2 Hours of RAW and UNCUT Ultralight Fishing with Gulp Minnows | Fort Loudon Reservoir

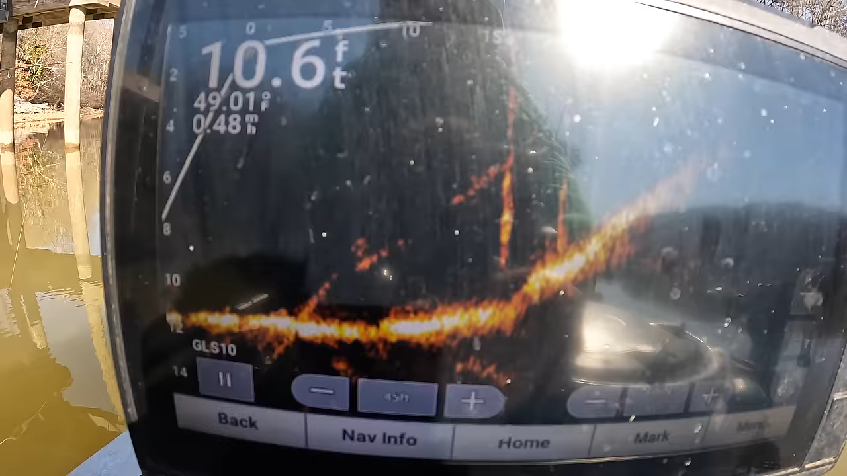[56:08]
On screen: depth 10.6 ft
Let's see. Well, I ain't seeing much up under this one, are you?
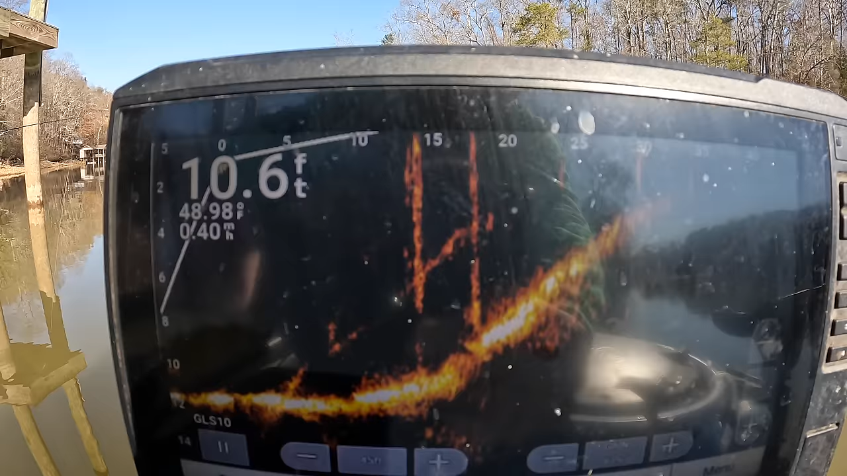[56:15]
On screen: depth 10.6 ft, water 48.98°F
Okay, there's a couple more back there.
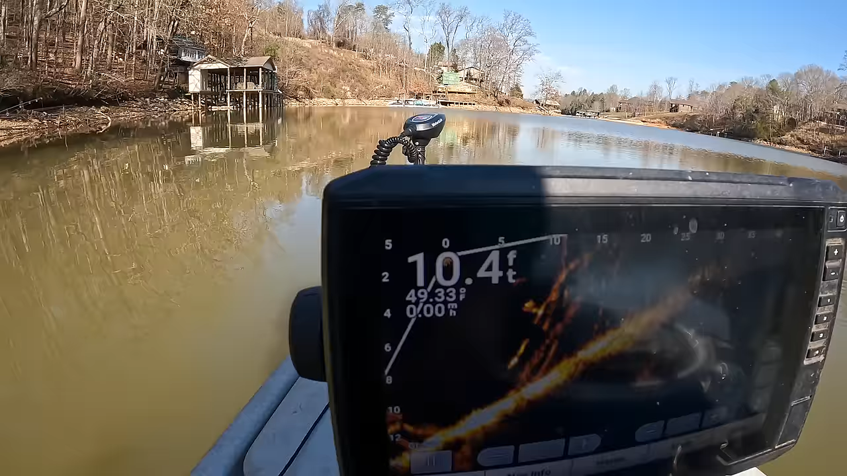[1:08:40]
On screen: depth 10.4 ft, water 49.33°F
The wind's blowing, it's shining around. There's some fish up in there. I don't know what they are. It may be bluegill. We'll make a few casts here, though. Just probe around on it a little bit.
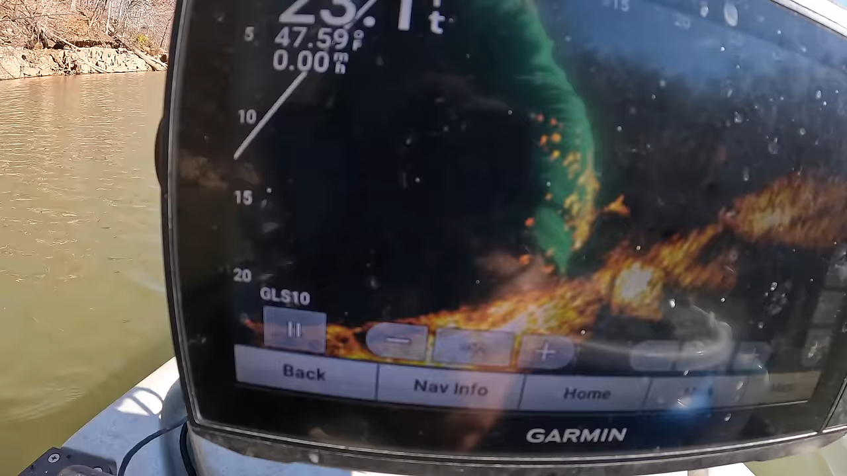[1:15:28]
On screen: water 47.59°F, speed 0.00 mph
So right here is a tree that comes up. We're at the zero mark.
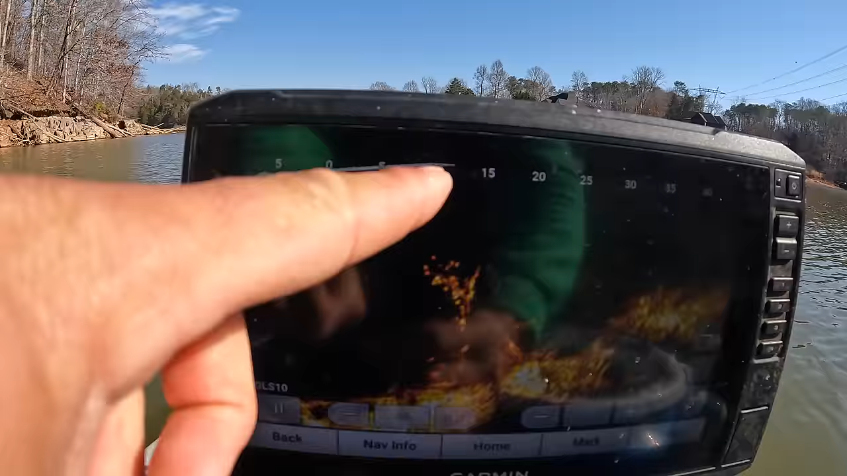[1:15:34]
This tree's about 10 feet in front of us, and it looks like a bunch of bluegill right there. Now, I wouldn't mind catching some of them.
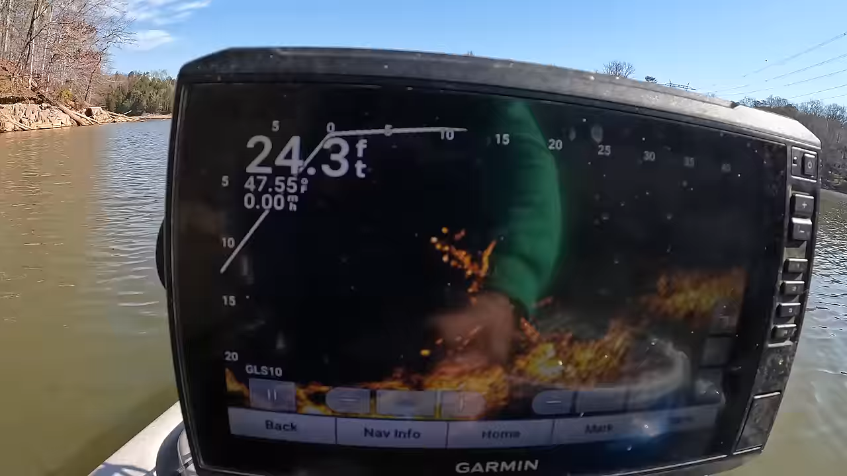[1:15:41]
On screen: depth 24.3 ft
And we shine it back around. There's a little something down there hanging out toward the bottom of it. Don't know what that is. Here's another one coming up.
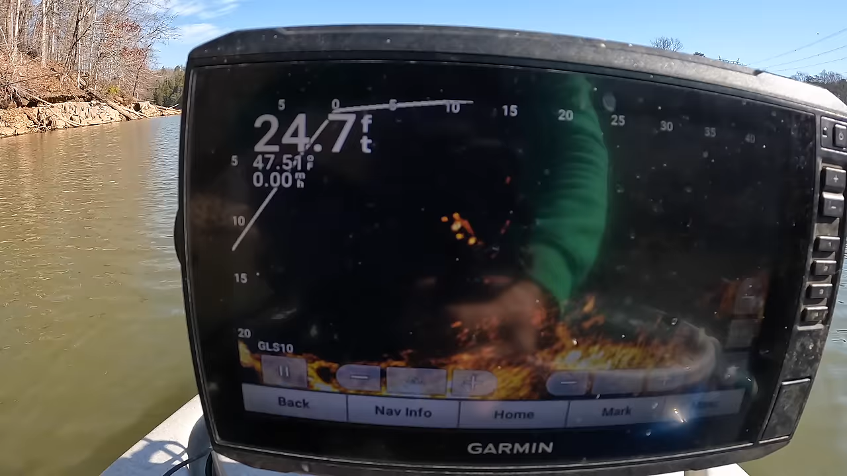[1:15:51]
On screen: depth 24.7 ft
Don't know what that is. A little something up there at the top, too.
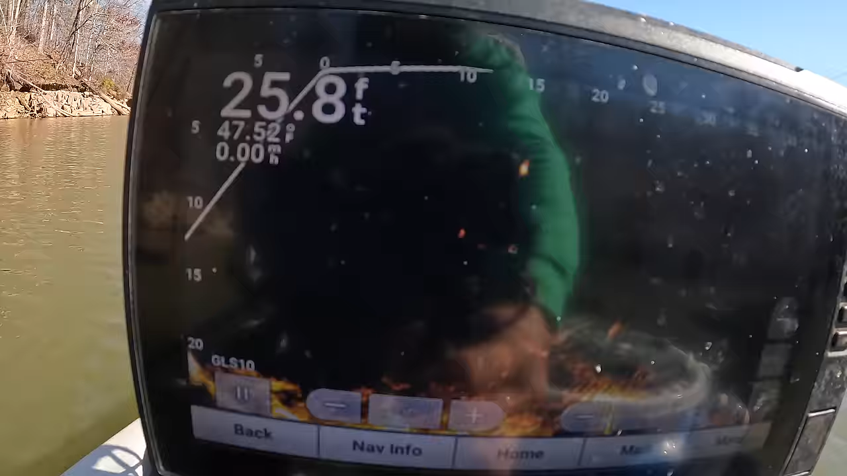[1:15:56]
On screen: depth 25.8 ft, speed 0.00 mph
Anyway, I rolled in here, saw that, and I thought, well, this is as good a place to start on round two of this as any.
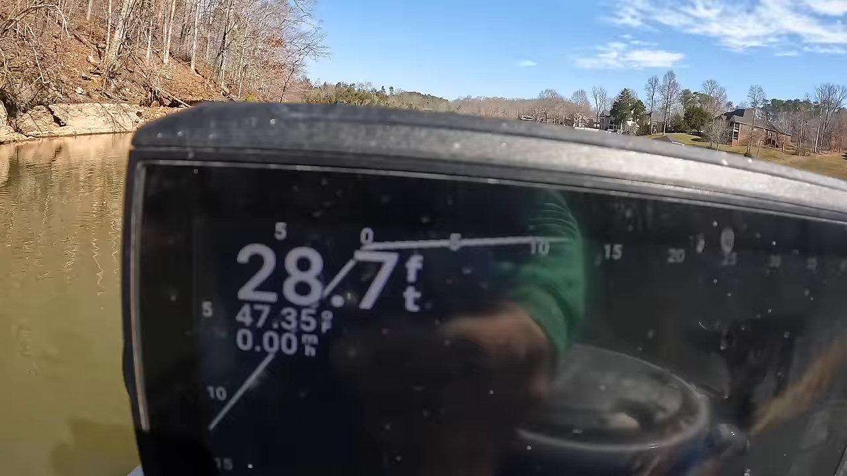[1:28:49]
On screen: depth 28.7 ft, water 47.35°F, speed 0.00 mph
That right there bouncing, that's my jig. That's that 1/64 ounce jig showing up on the live scope.
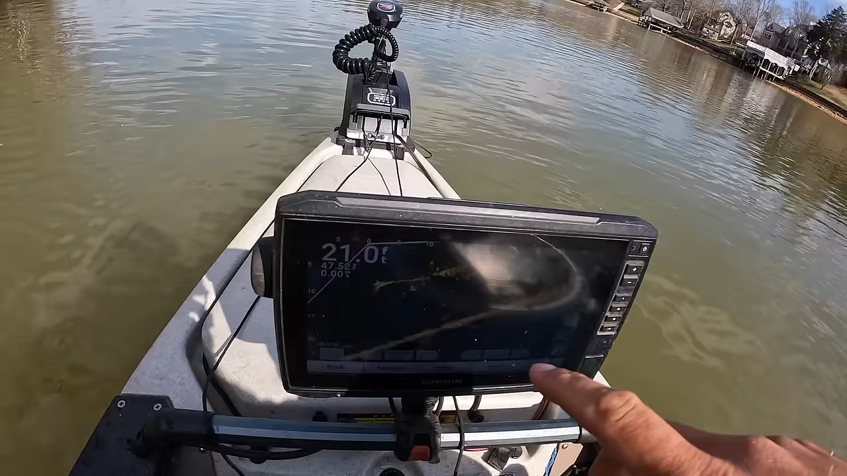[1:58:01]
Look at that. See how that branch comes out?
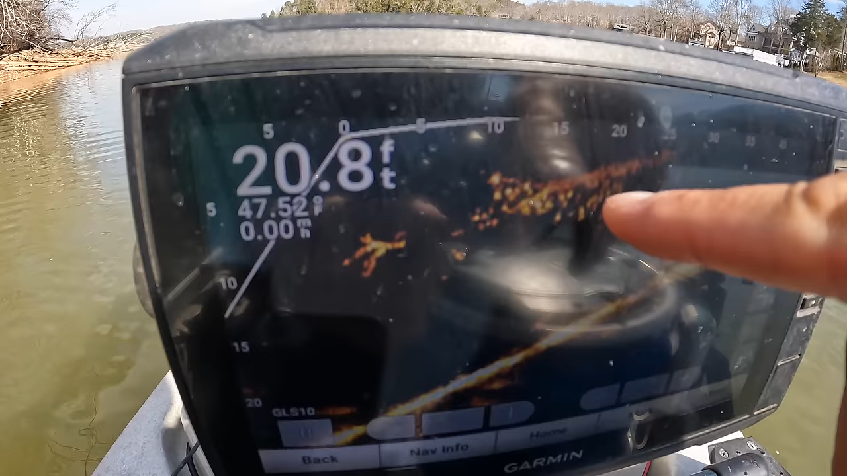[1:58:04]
On screen: depth 20.8 ft
And you got all them fish right there around it. They're smaller. I bet it's bluegill. But that's a better look at it.
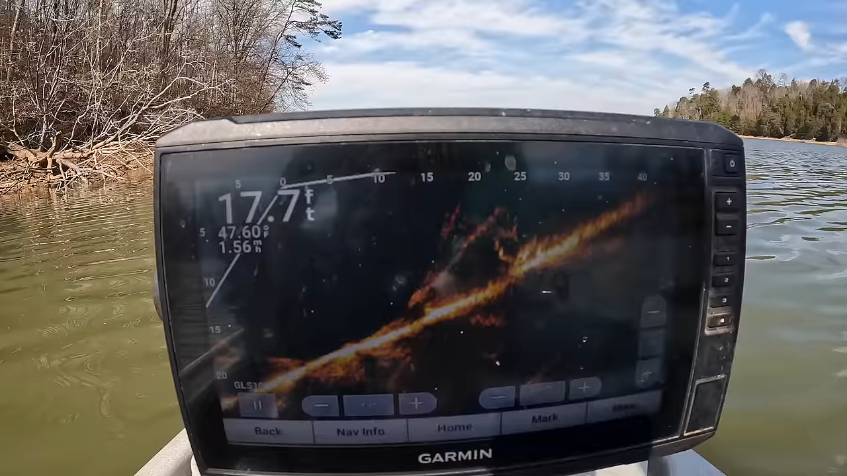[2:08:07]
On screen: depth 17.7 ft
Yeah, I ain't really seeing. I don't know if that was, I think that was just the branches close together right there.